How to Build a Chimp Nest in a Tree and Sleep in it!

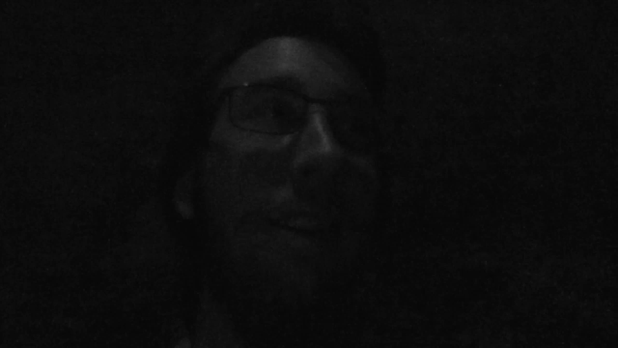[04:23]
I mean, I'm just going to bed at my normal bedtime, which is, which is actually kind of earlier. I'm going to, it's about 11 o'clock to clear sky. I don't expect any rain. So it should, it should be a comfortable night, but, uh, we'll see. We will see. All right. There it is. There's my bed right there.
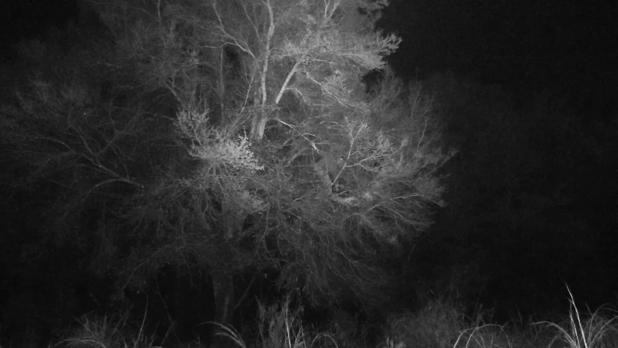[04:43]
Oh man, this is freaking sweet. I think I'm too excited to sleep for a while. So one thing, uh, when I got up here, I heard a mosquito buzz for a moment. And, um, it's just been one. And I just heard him while I was talking just then and he hadn't come back.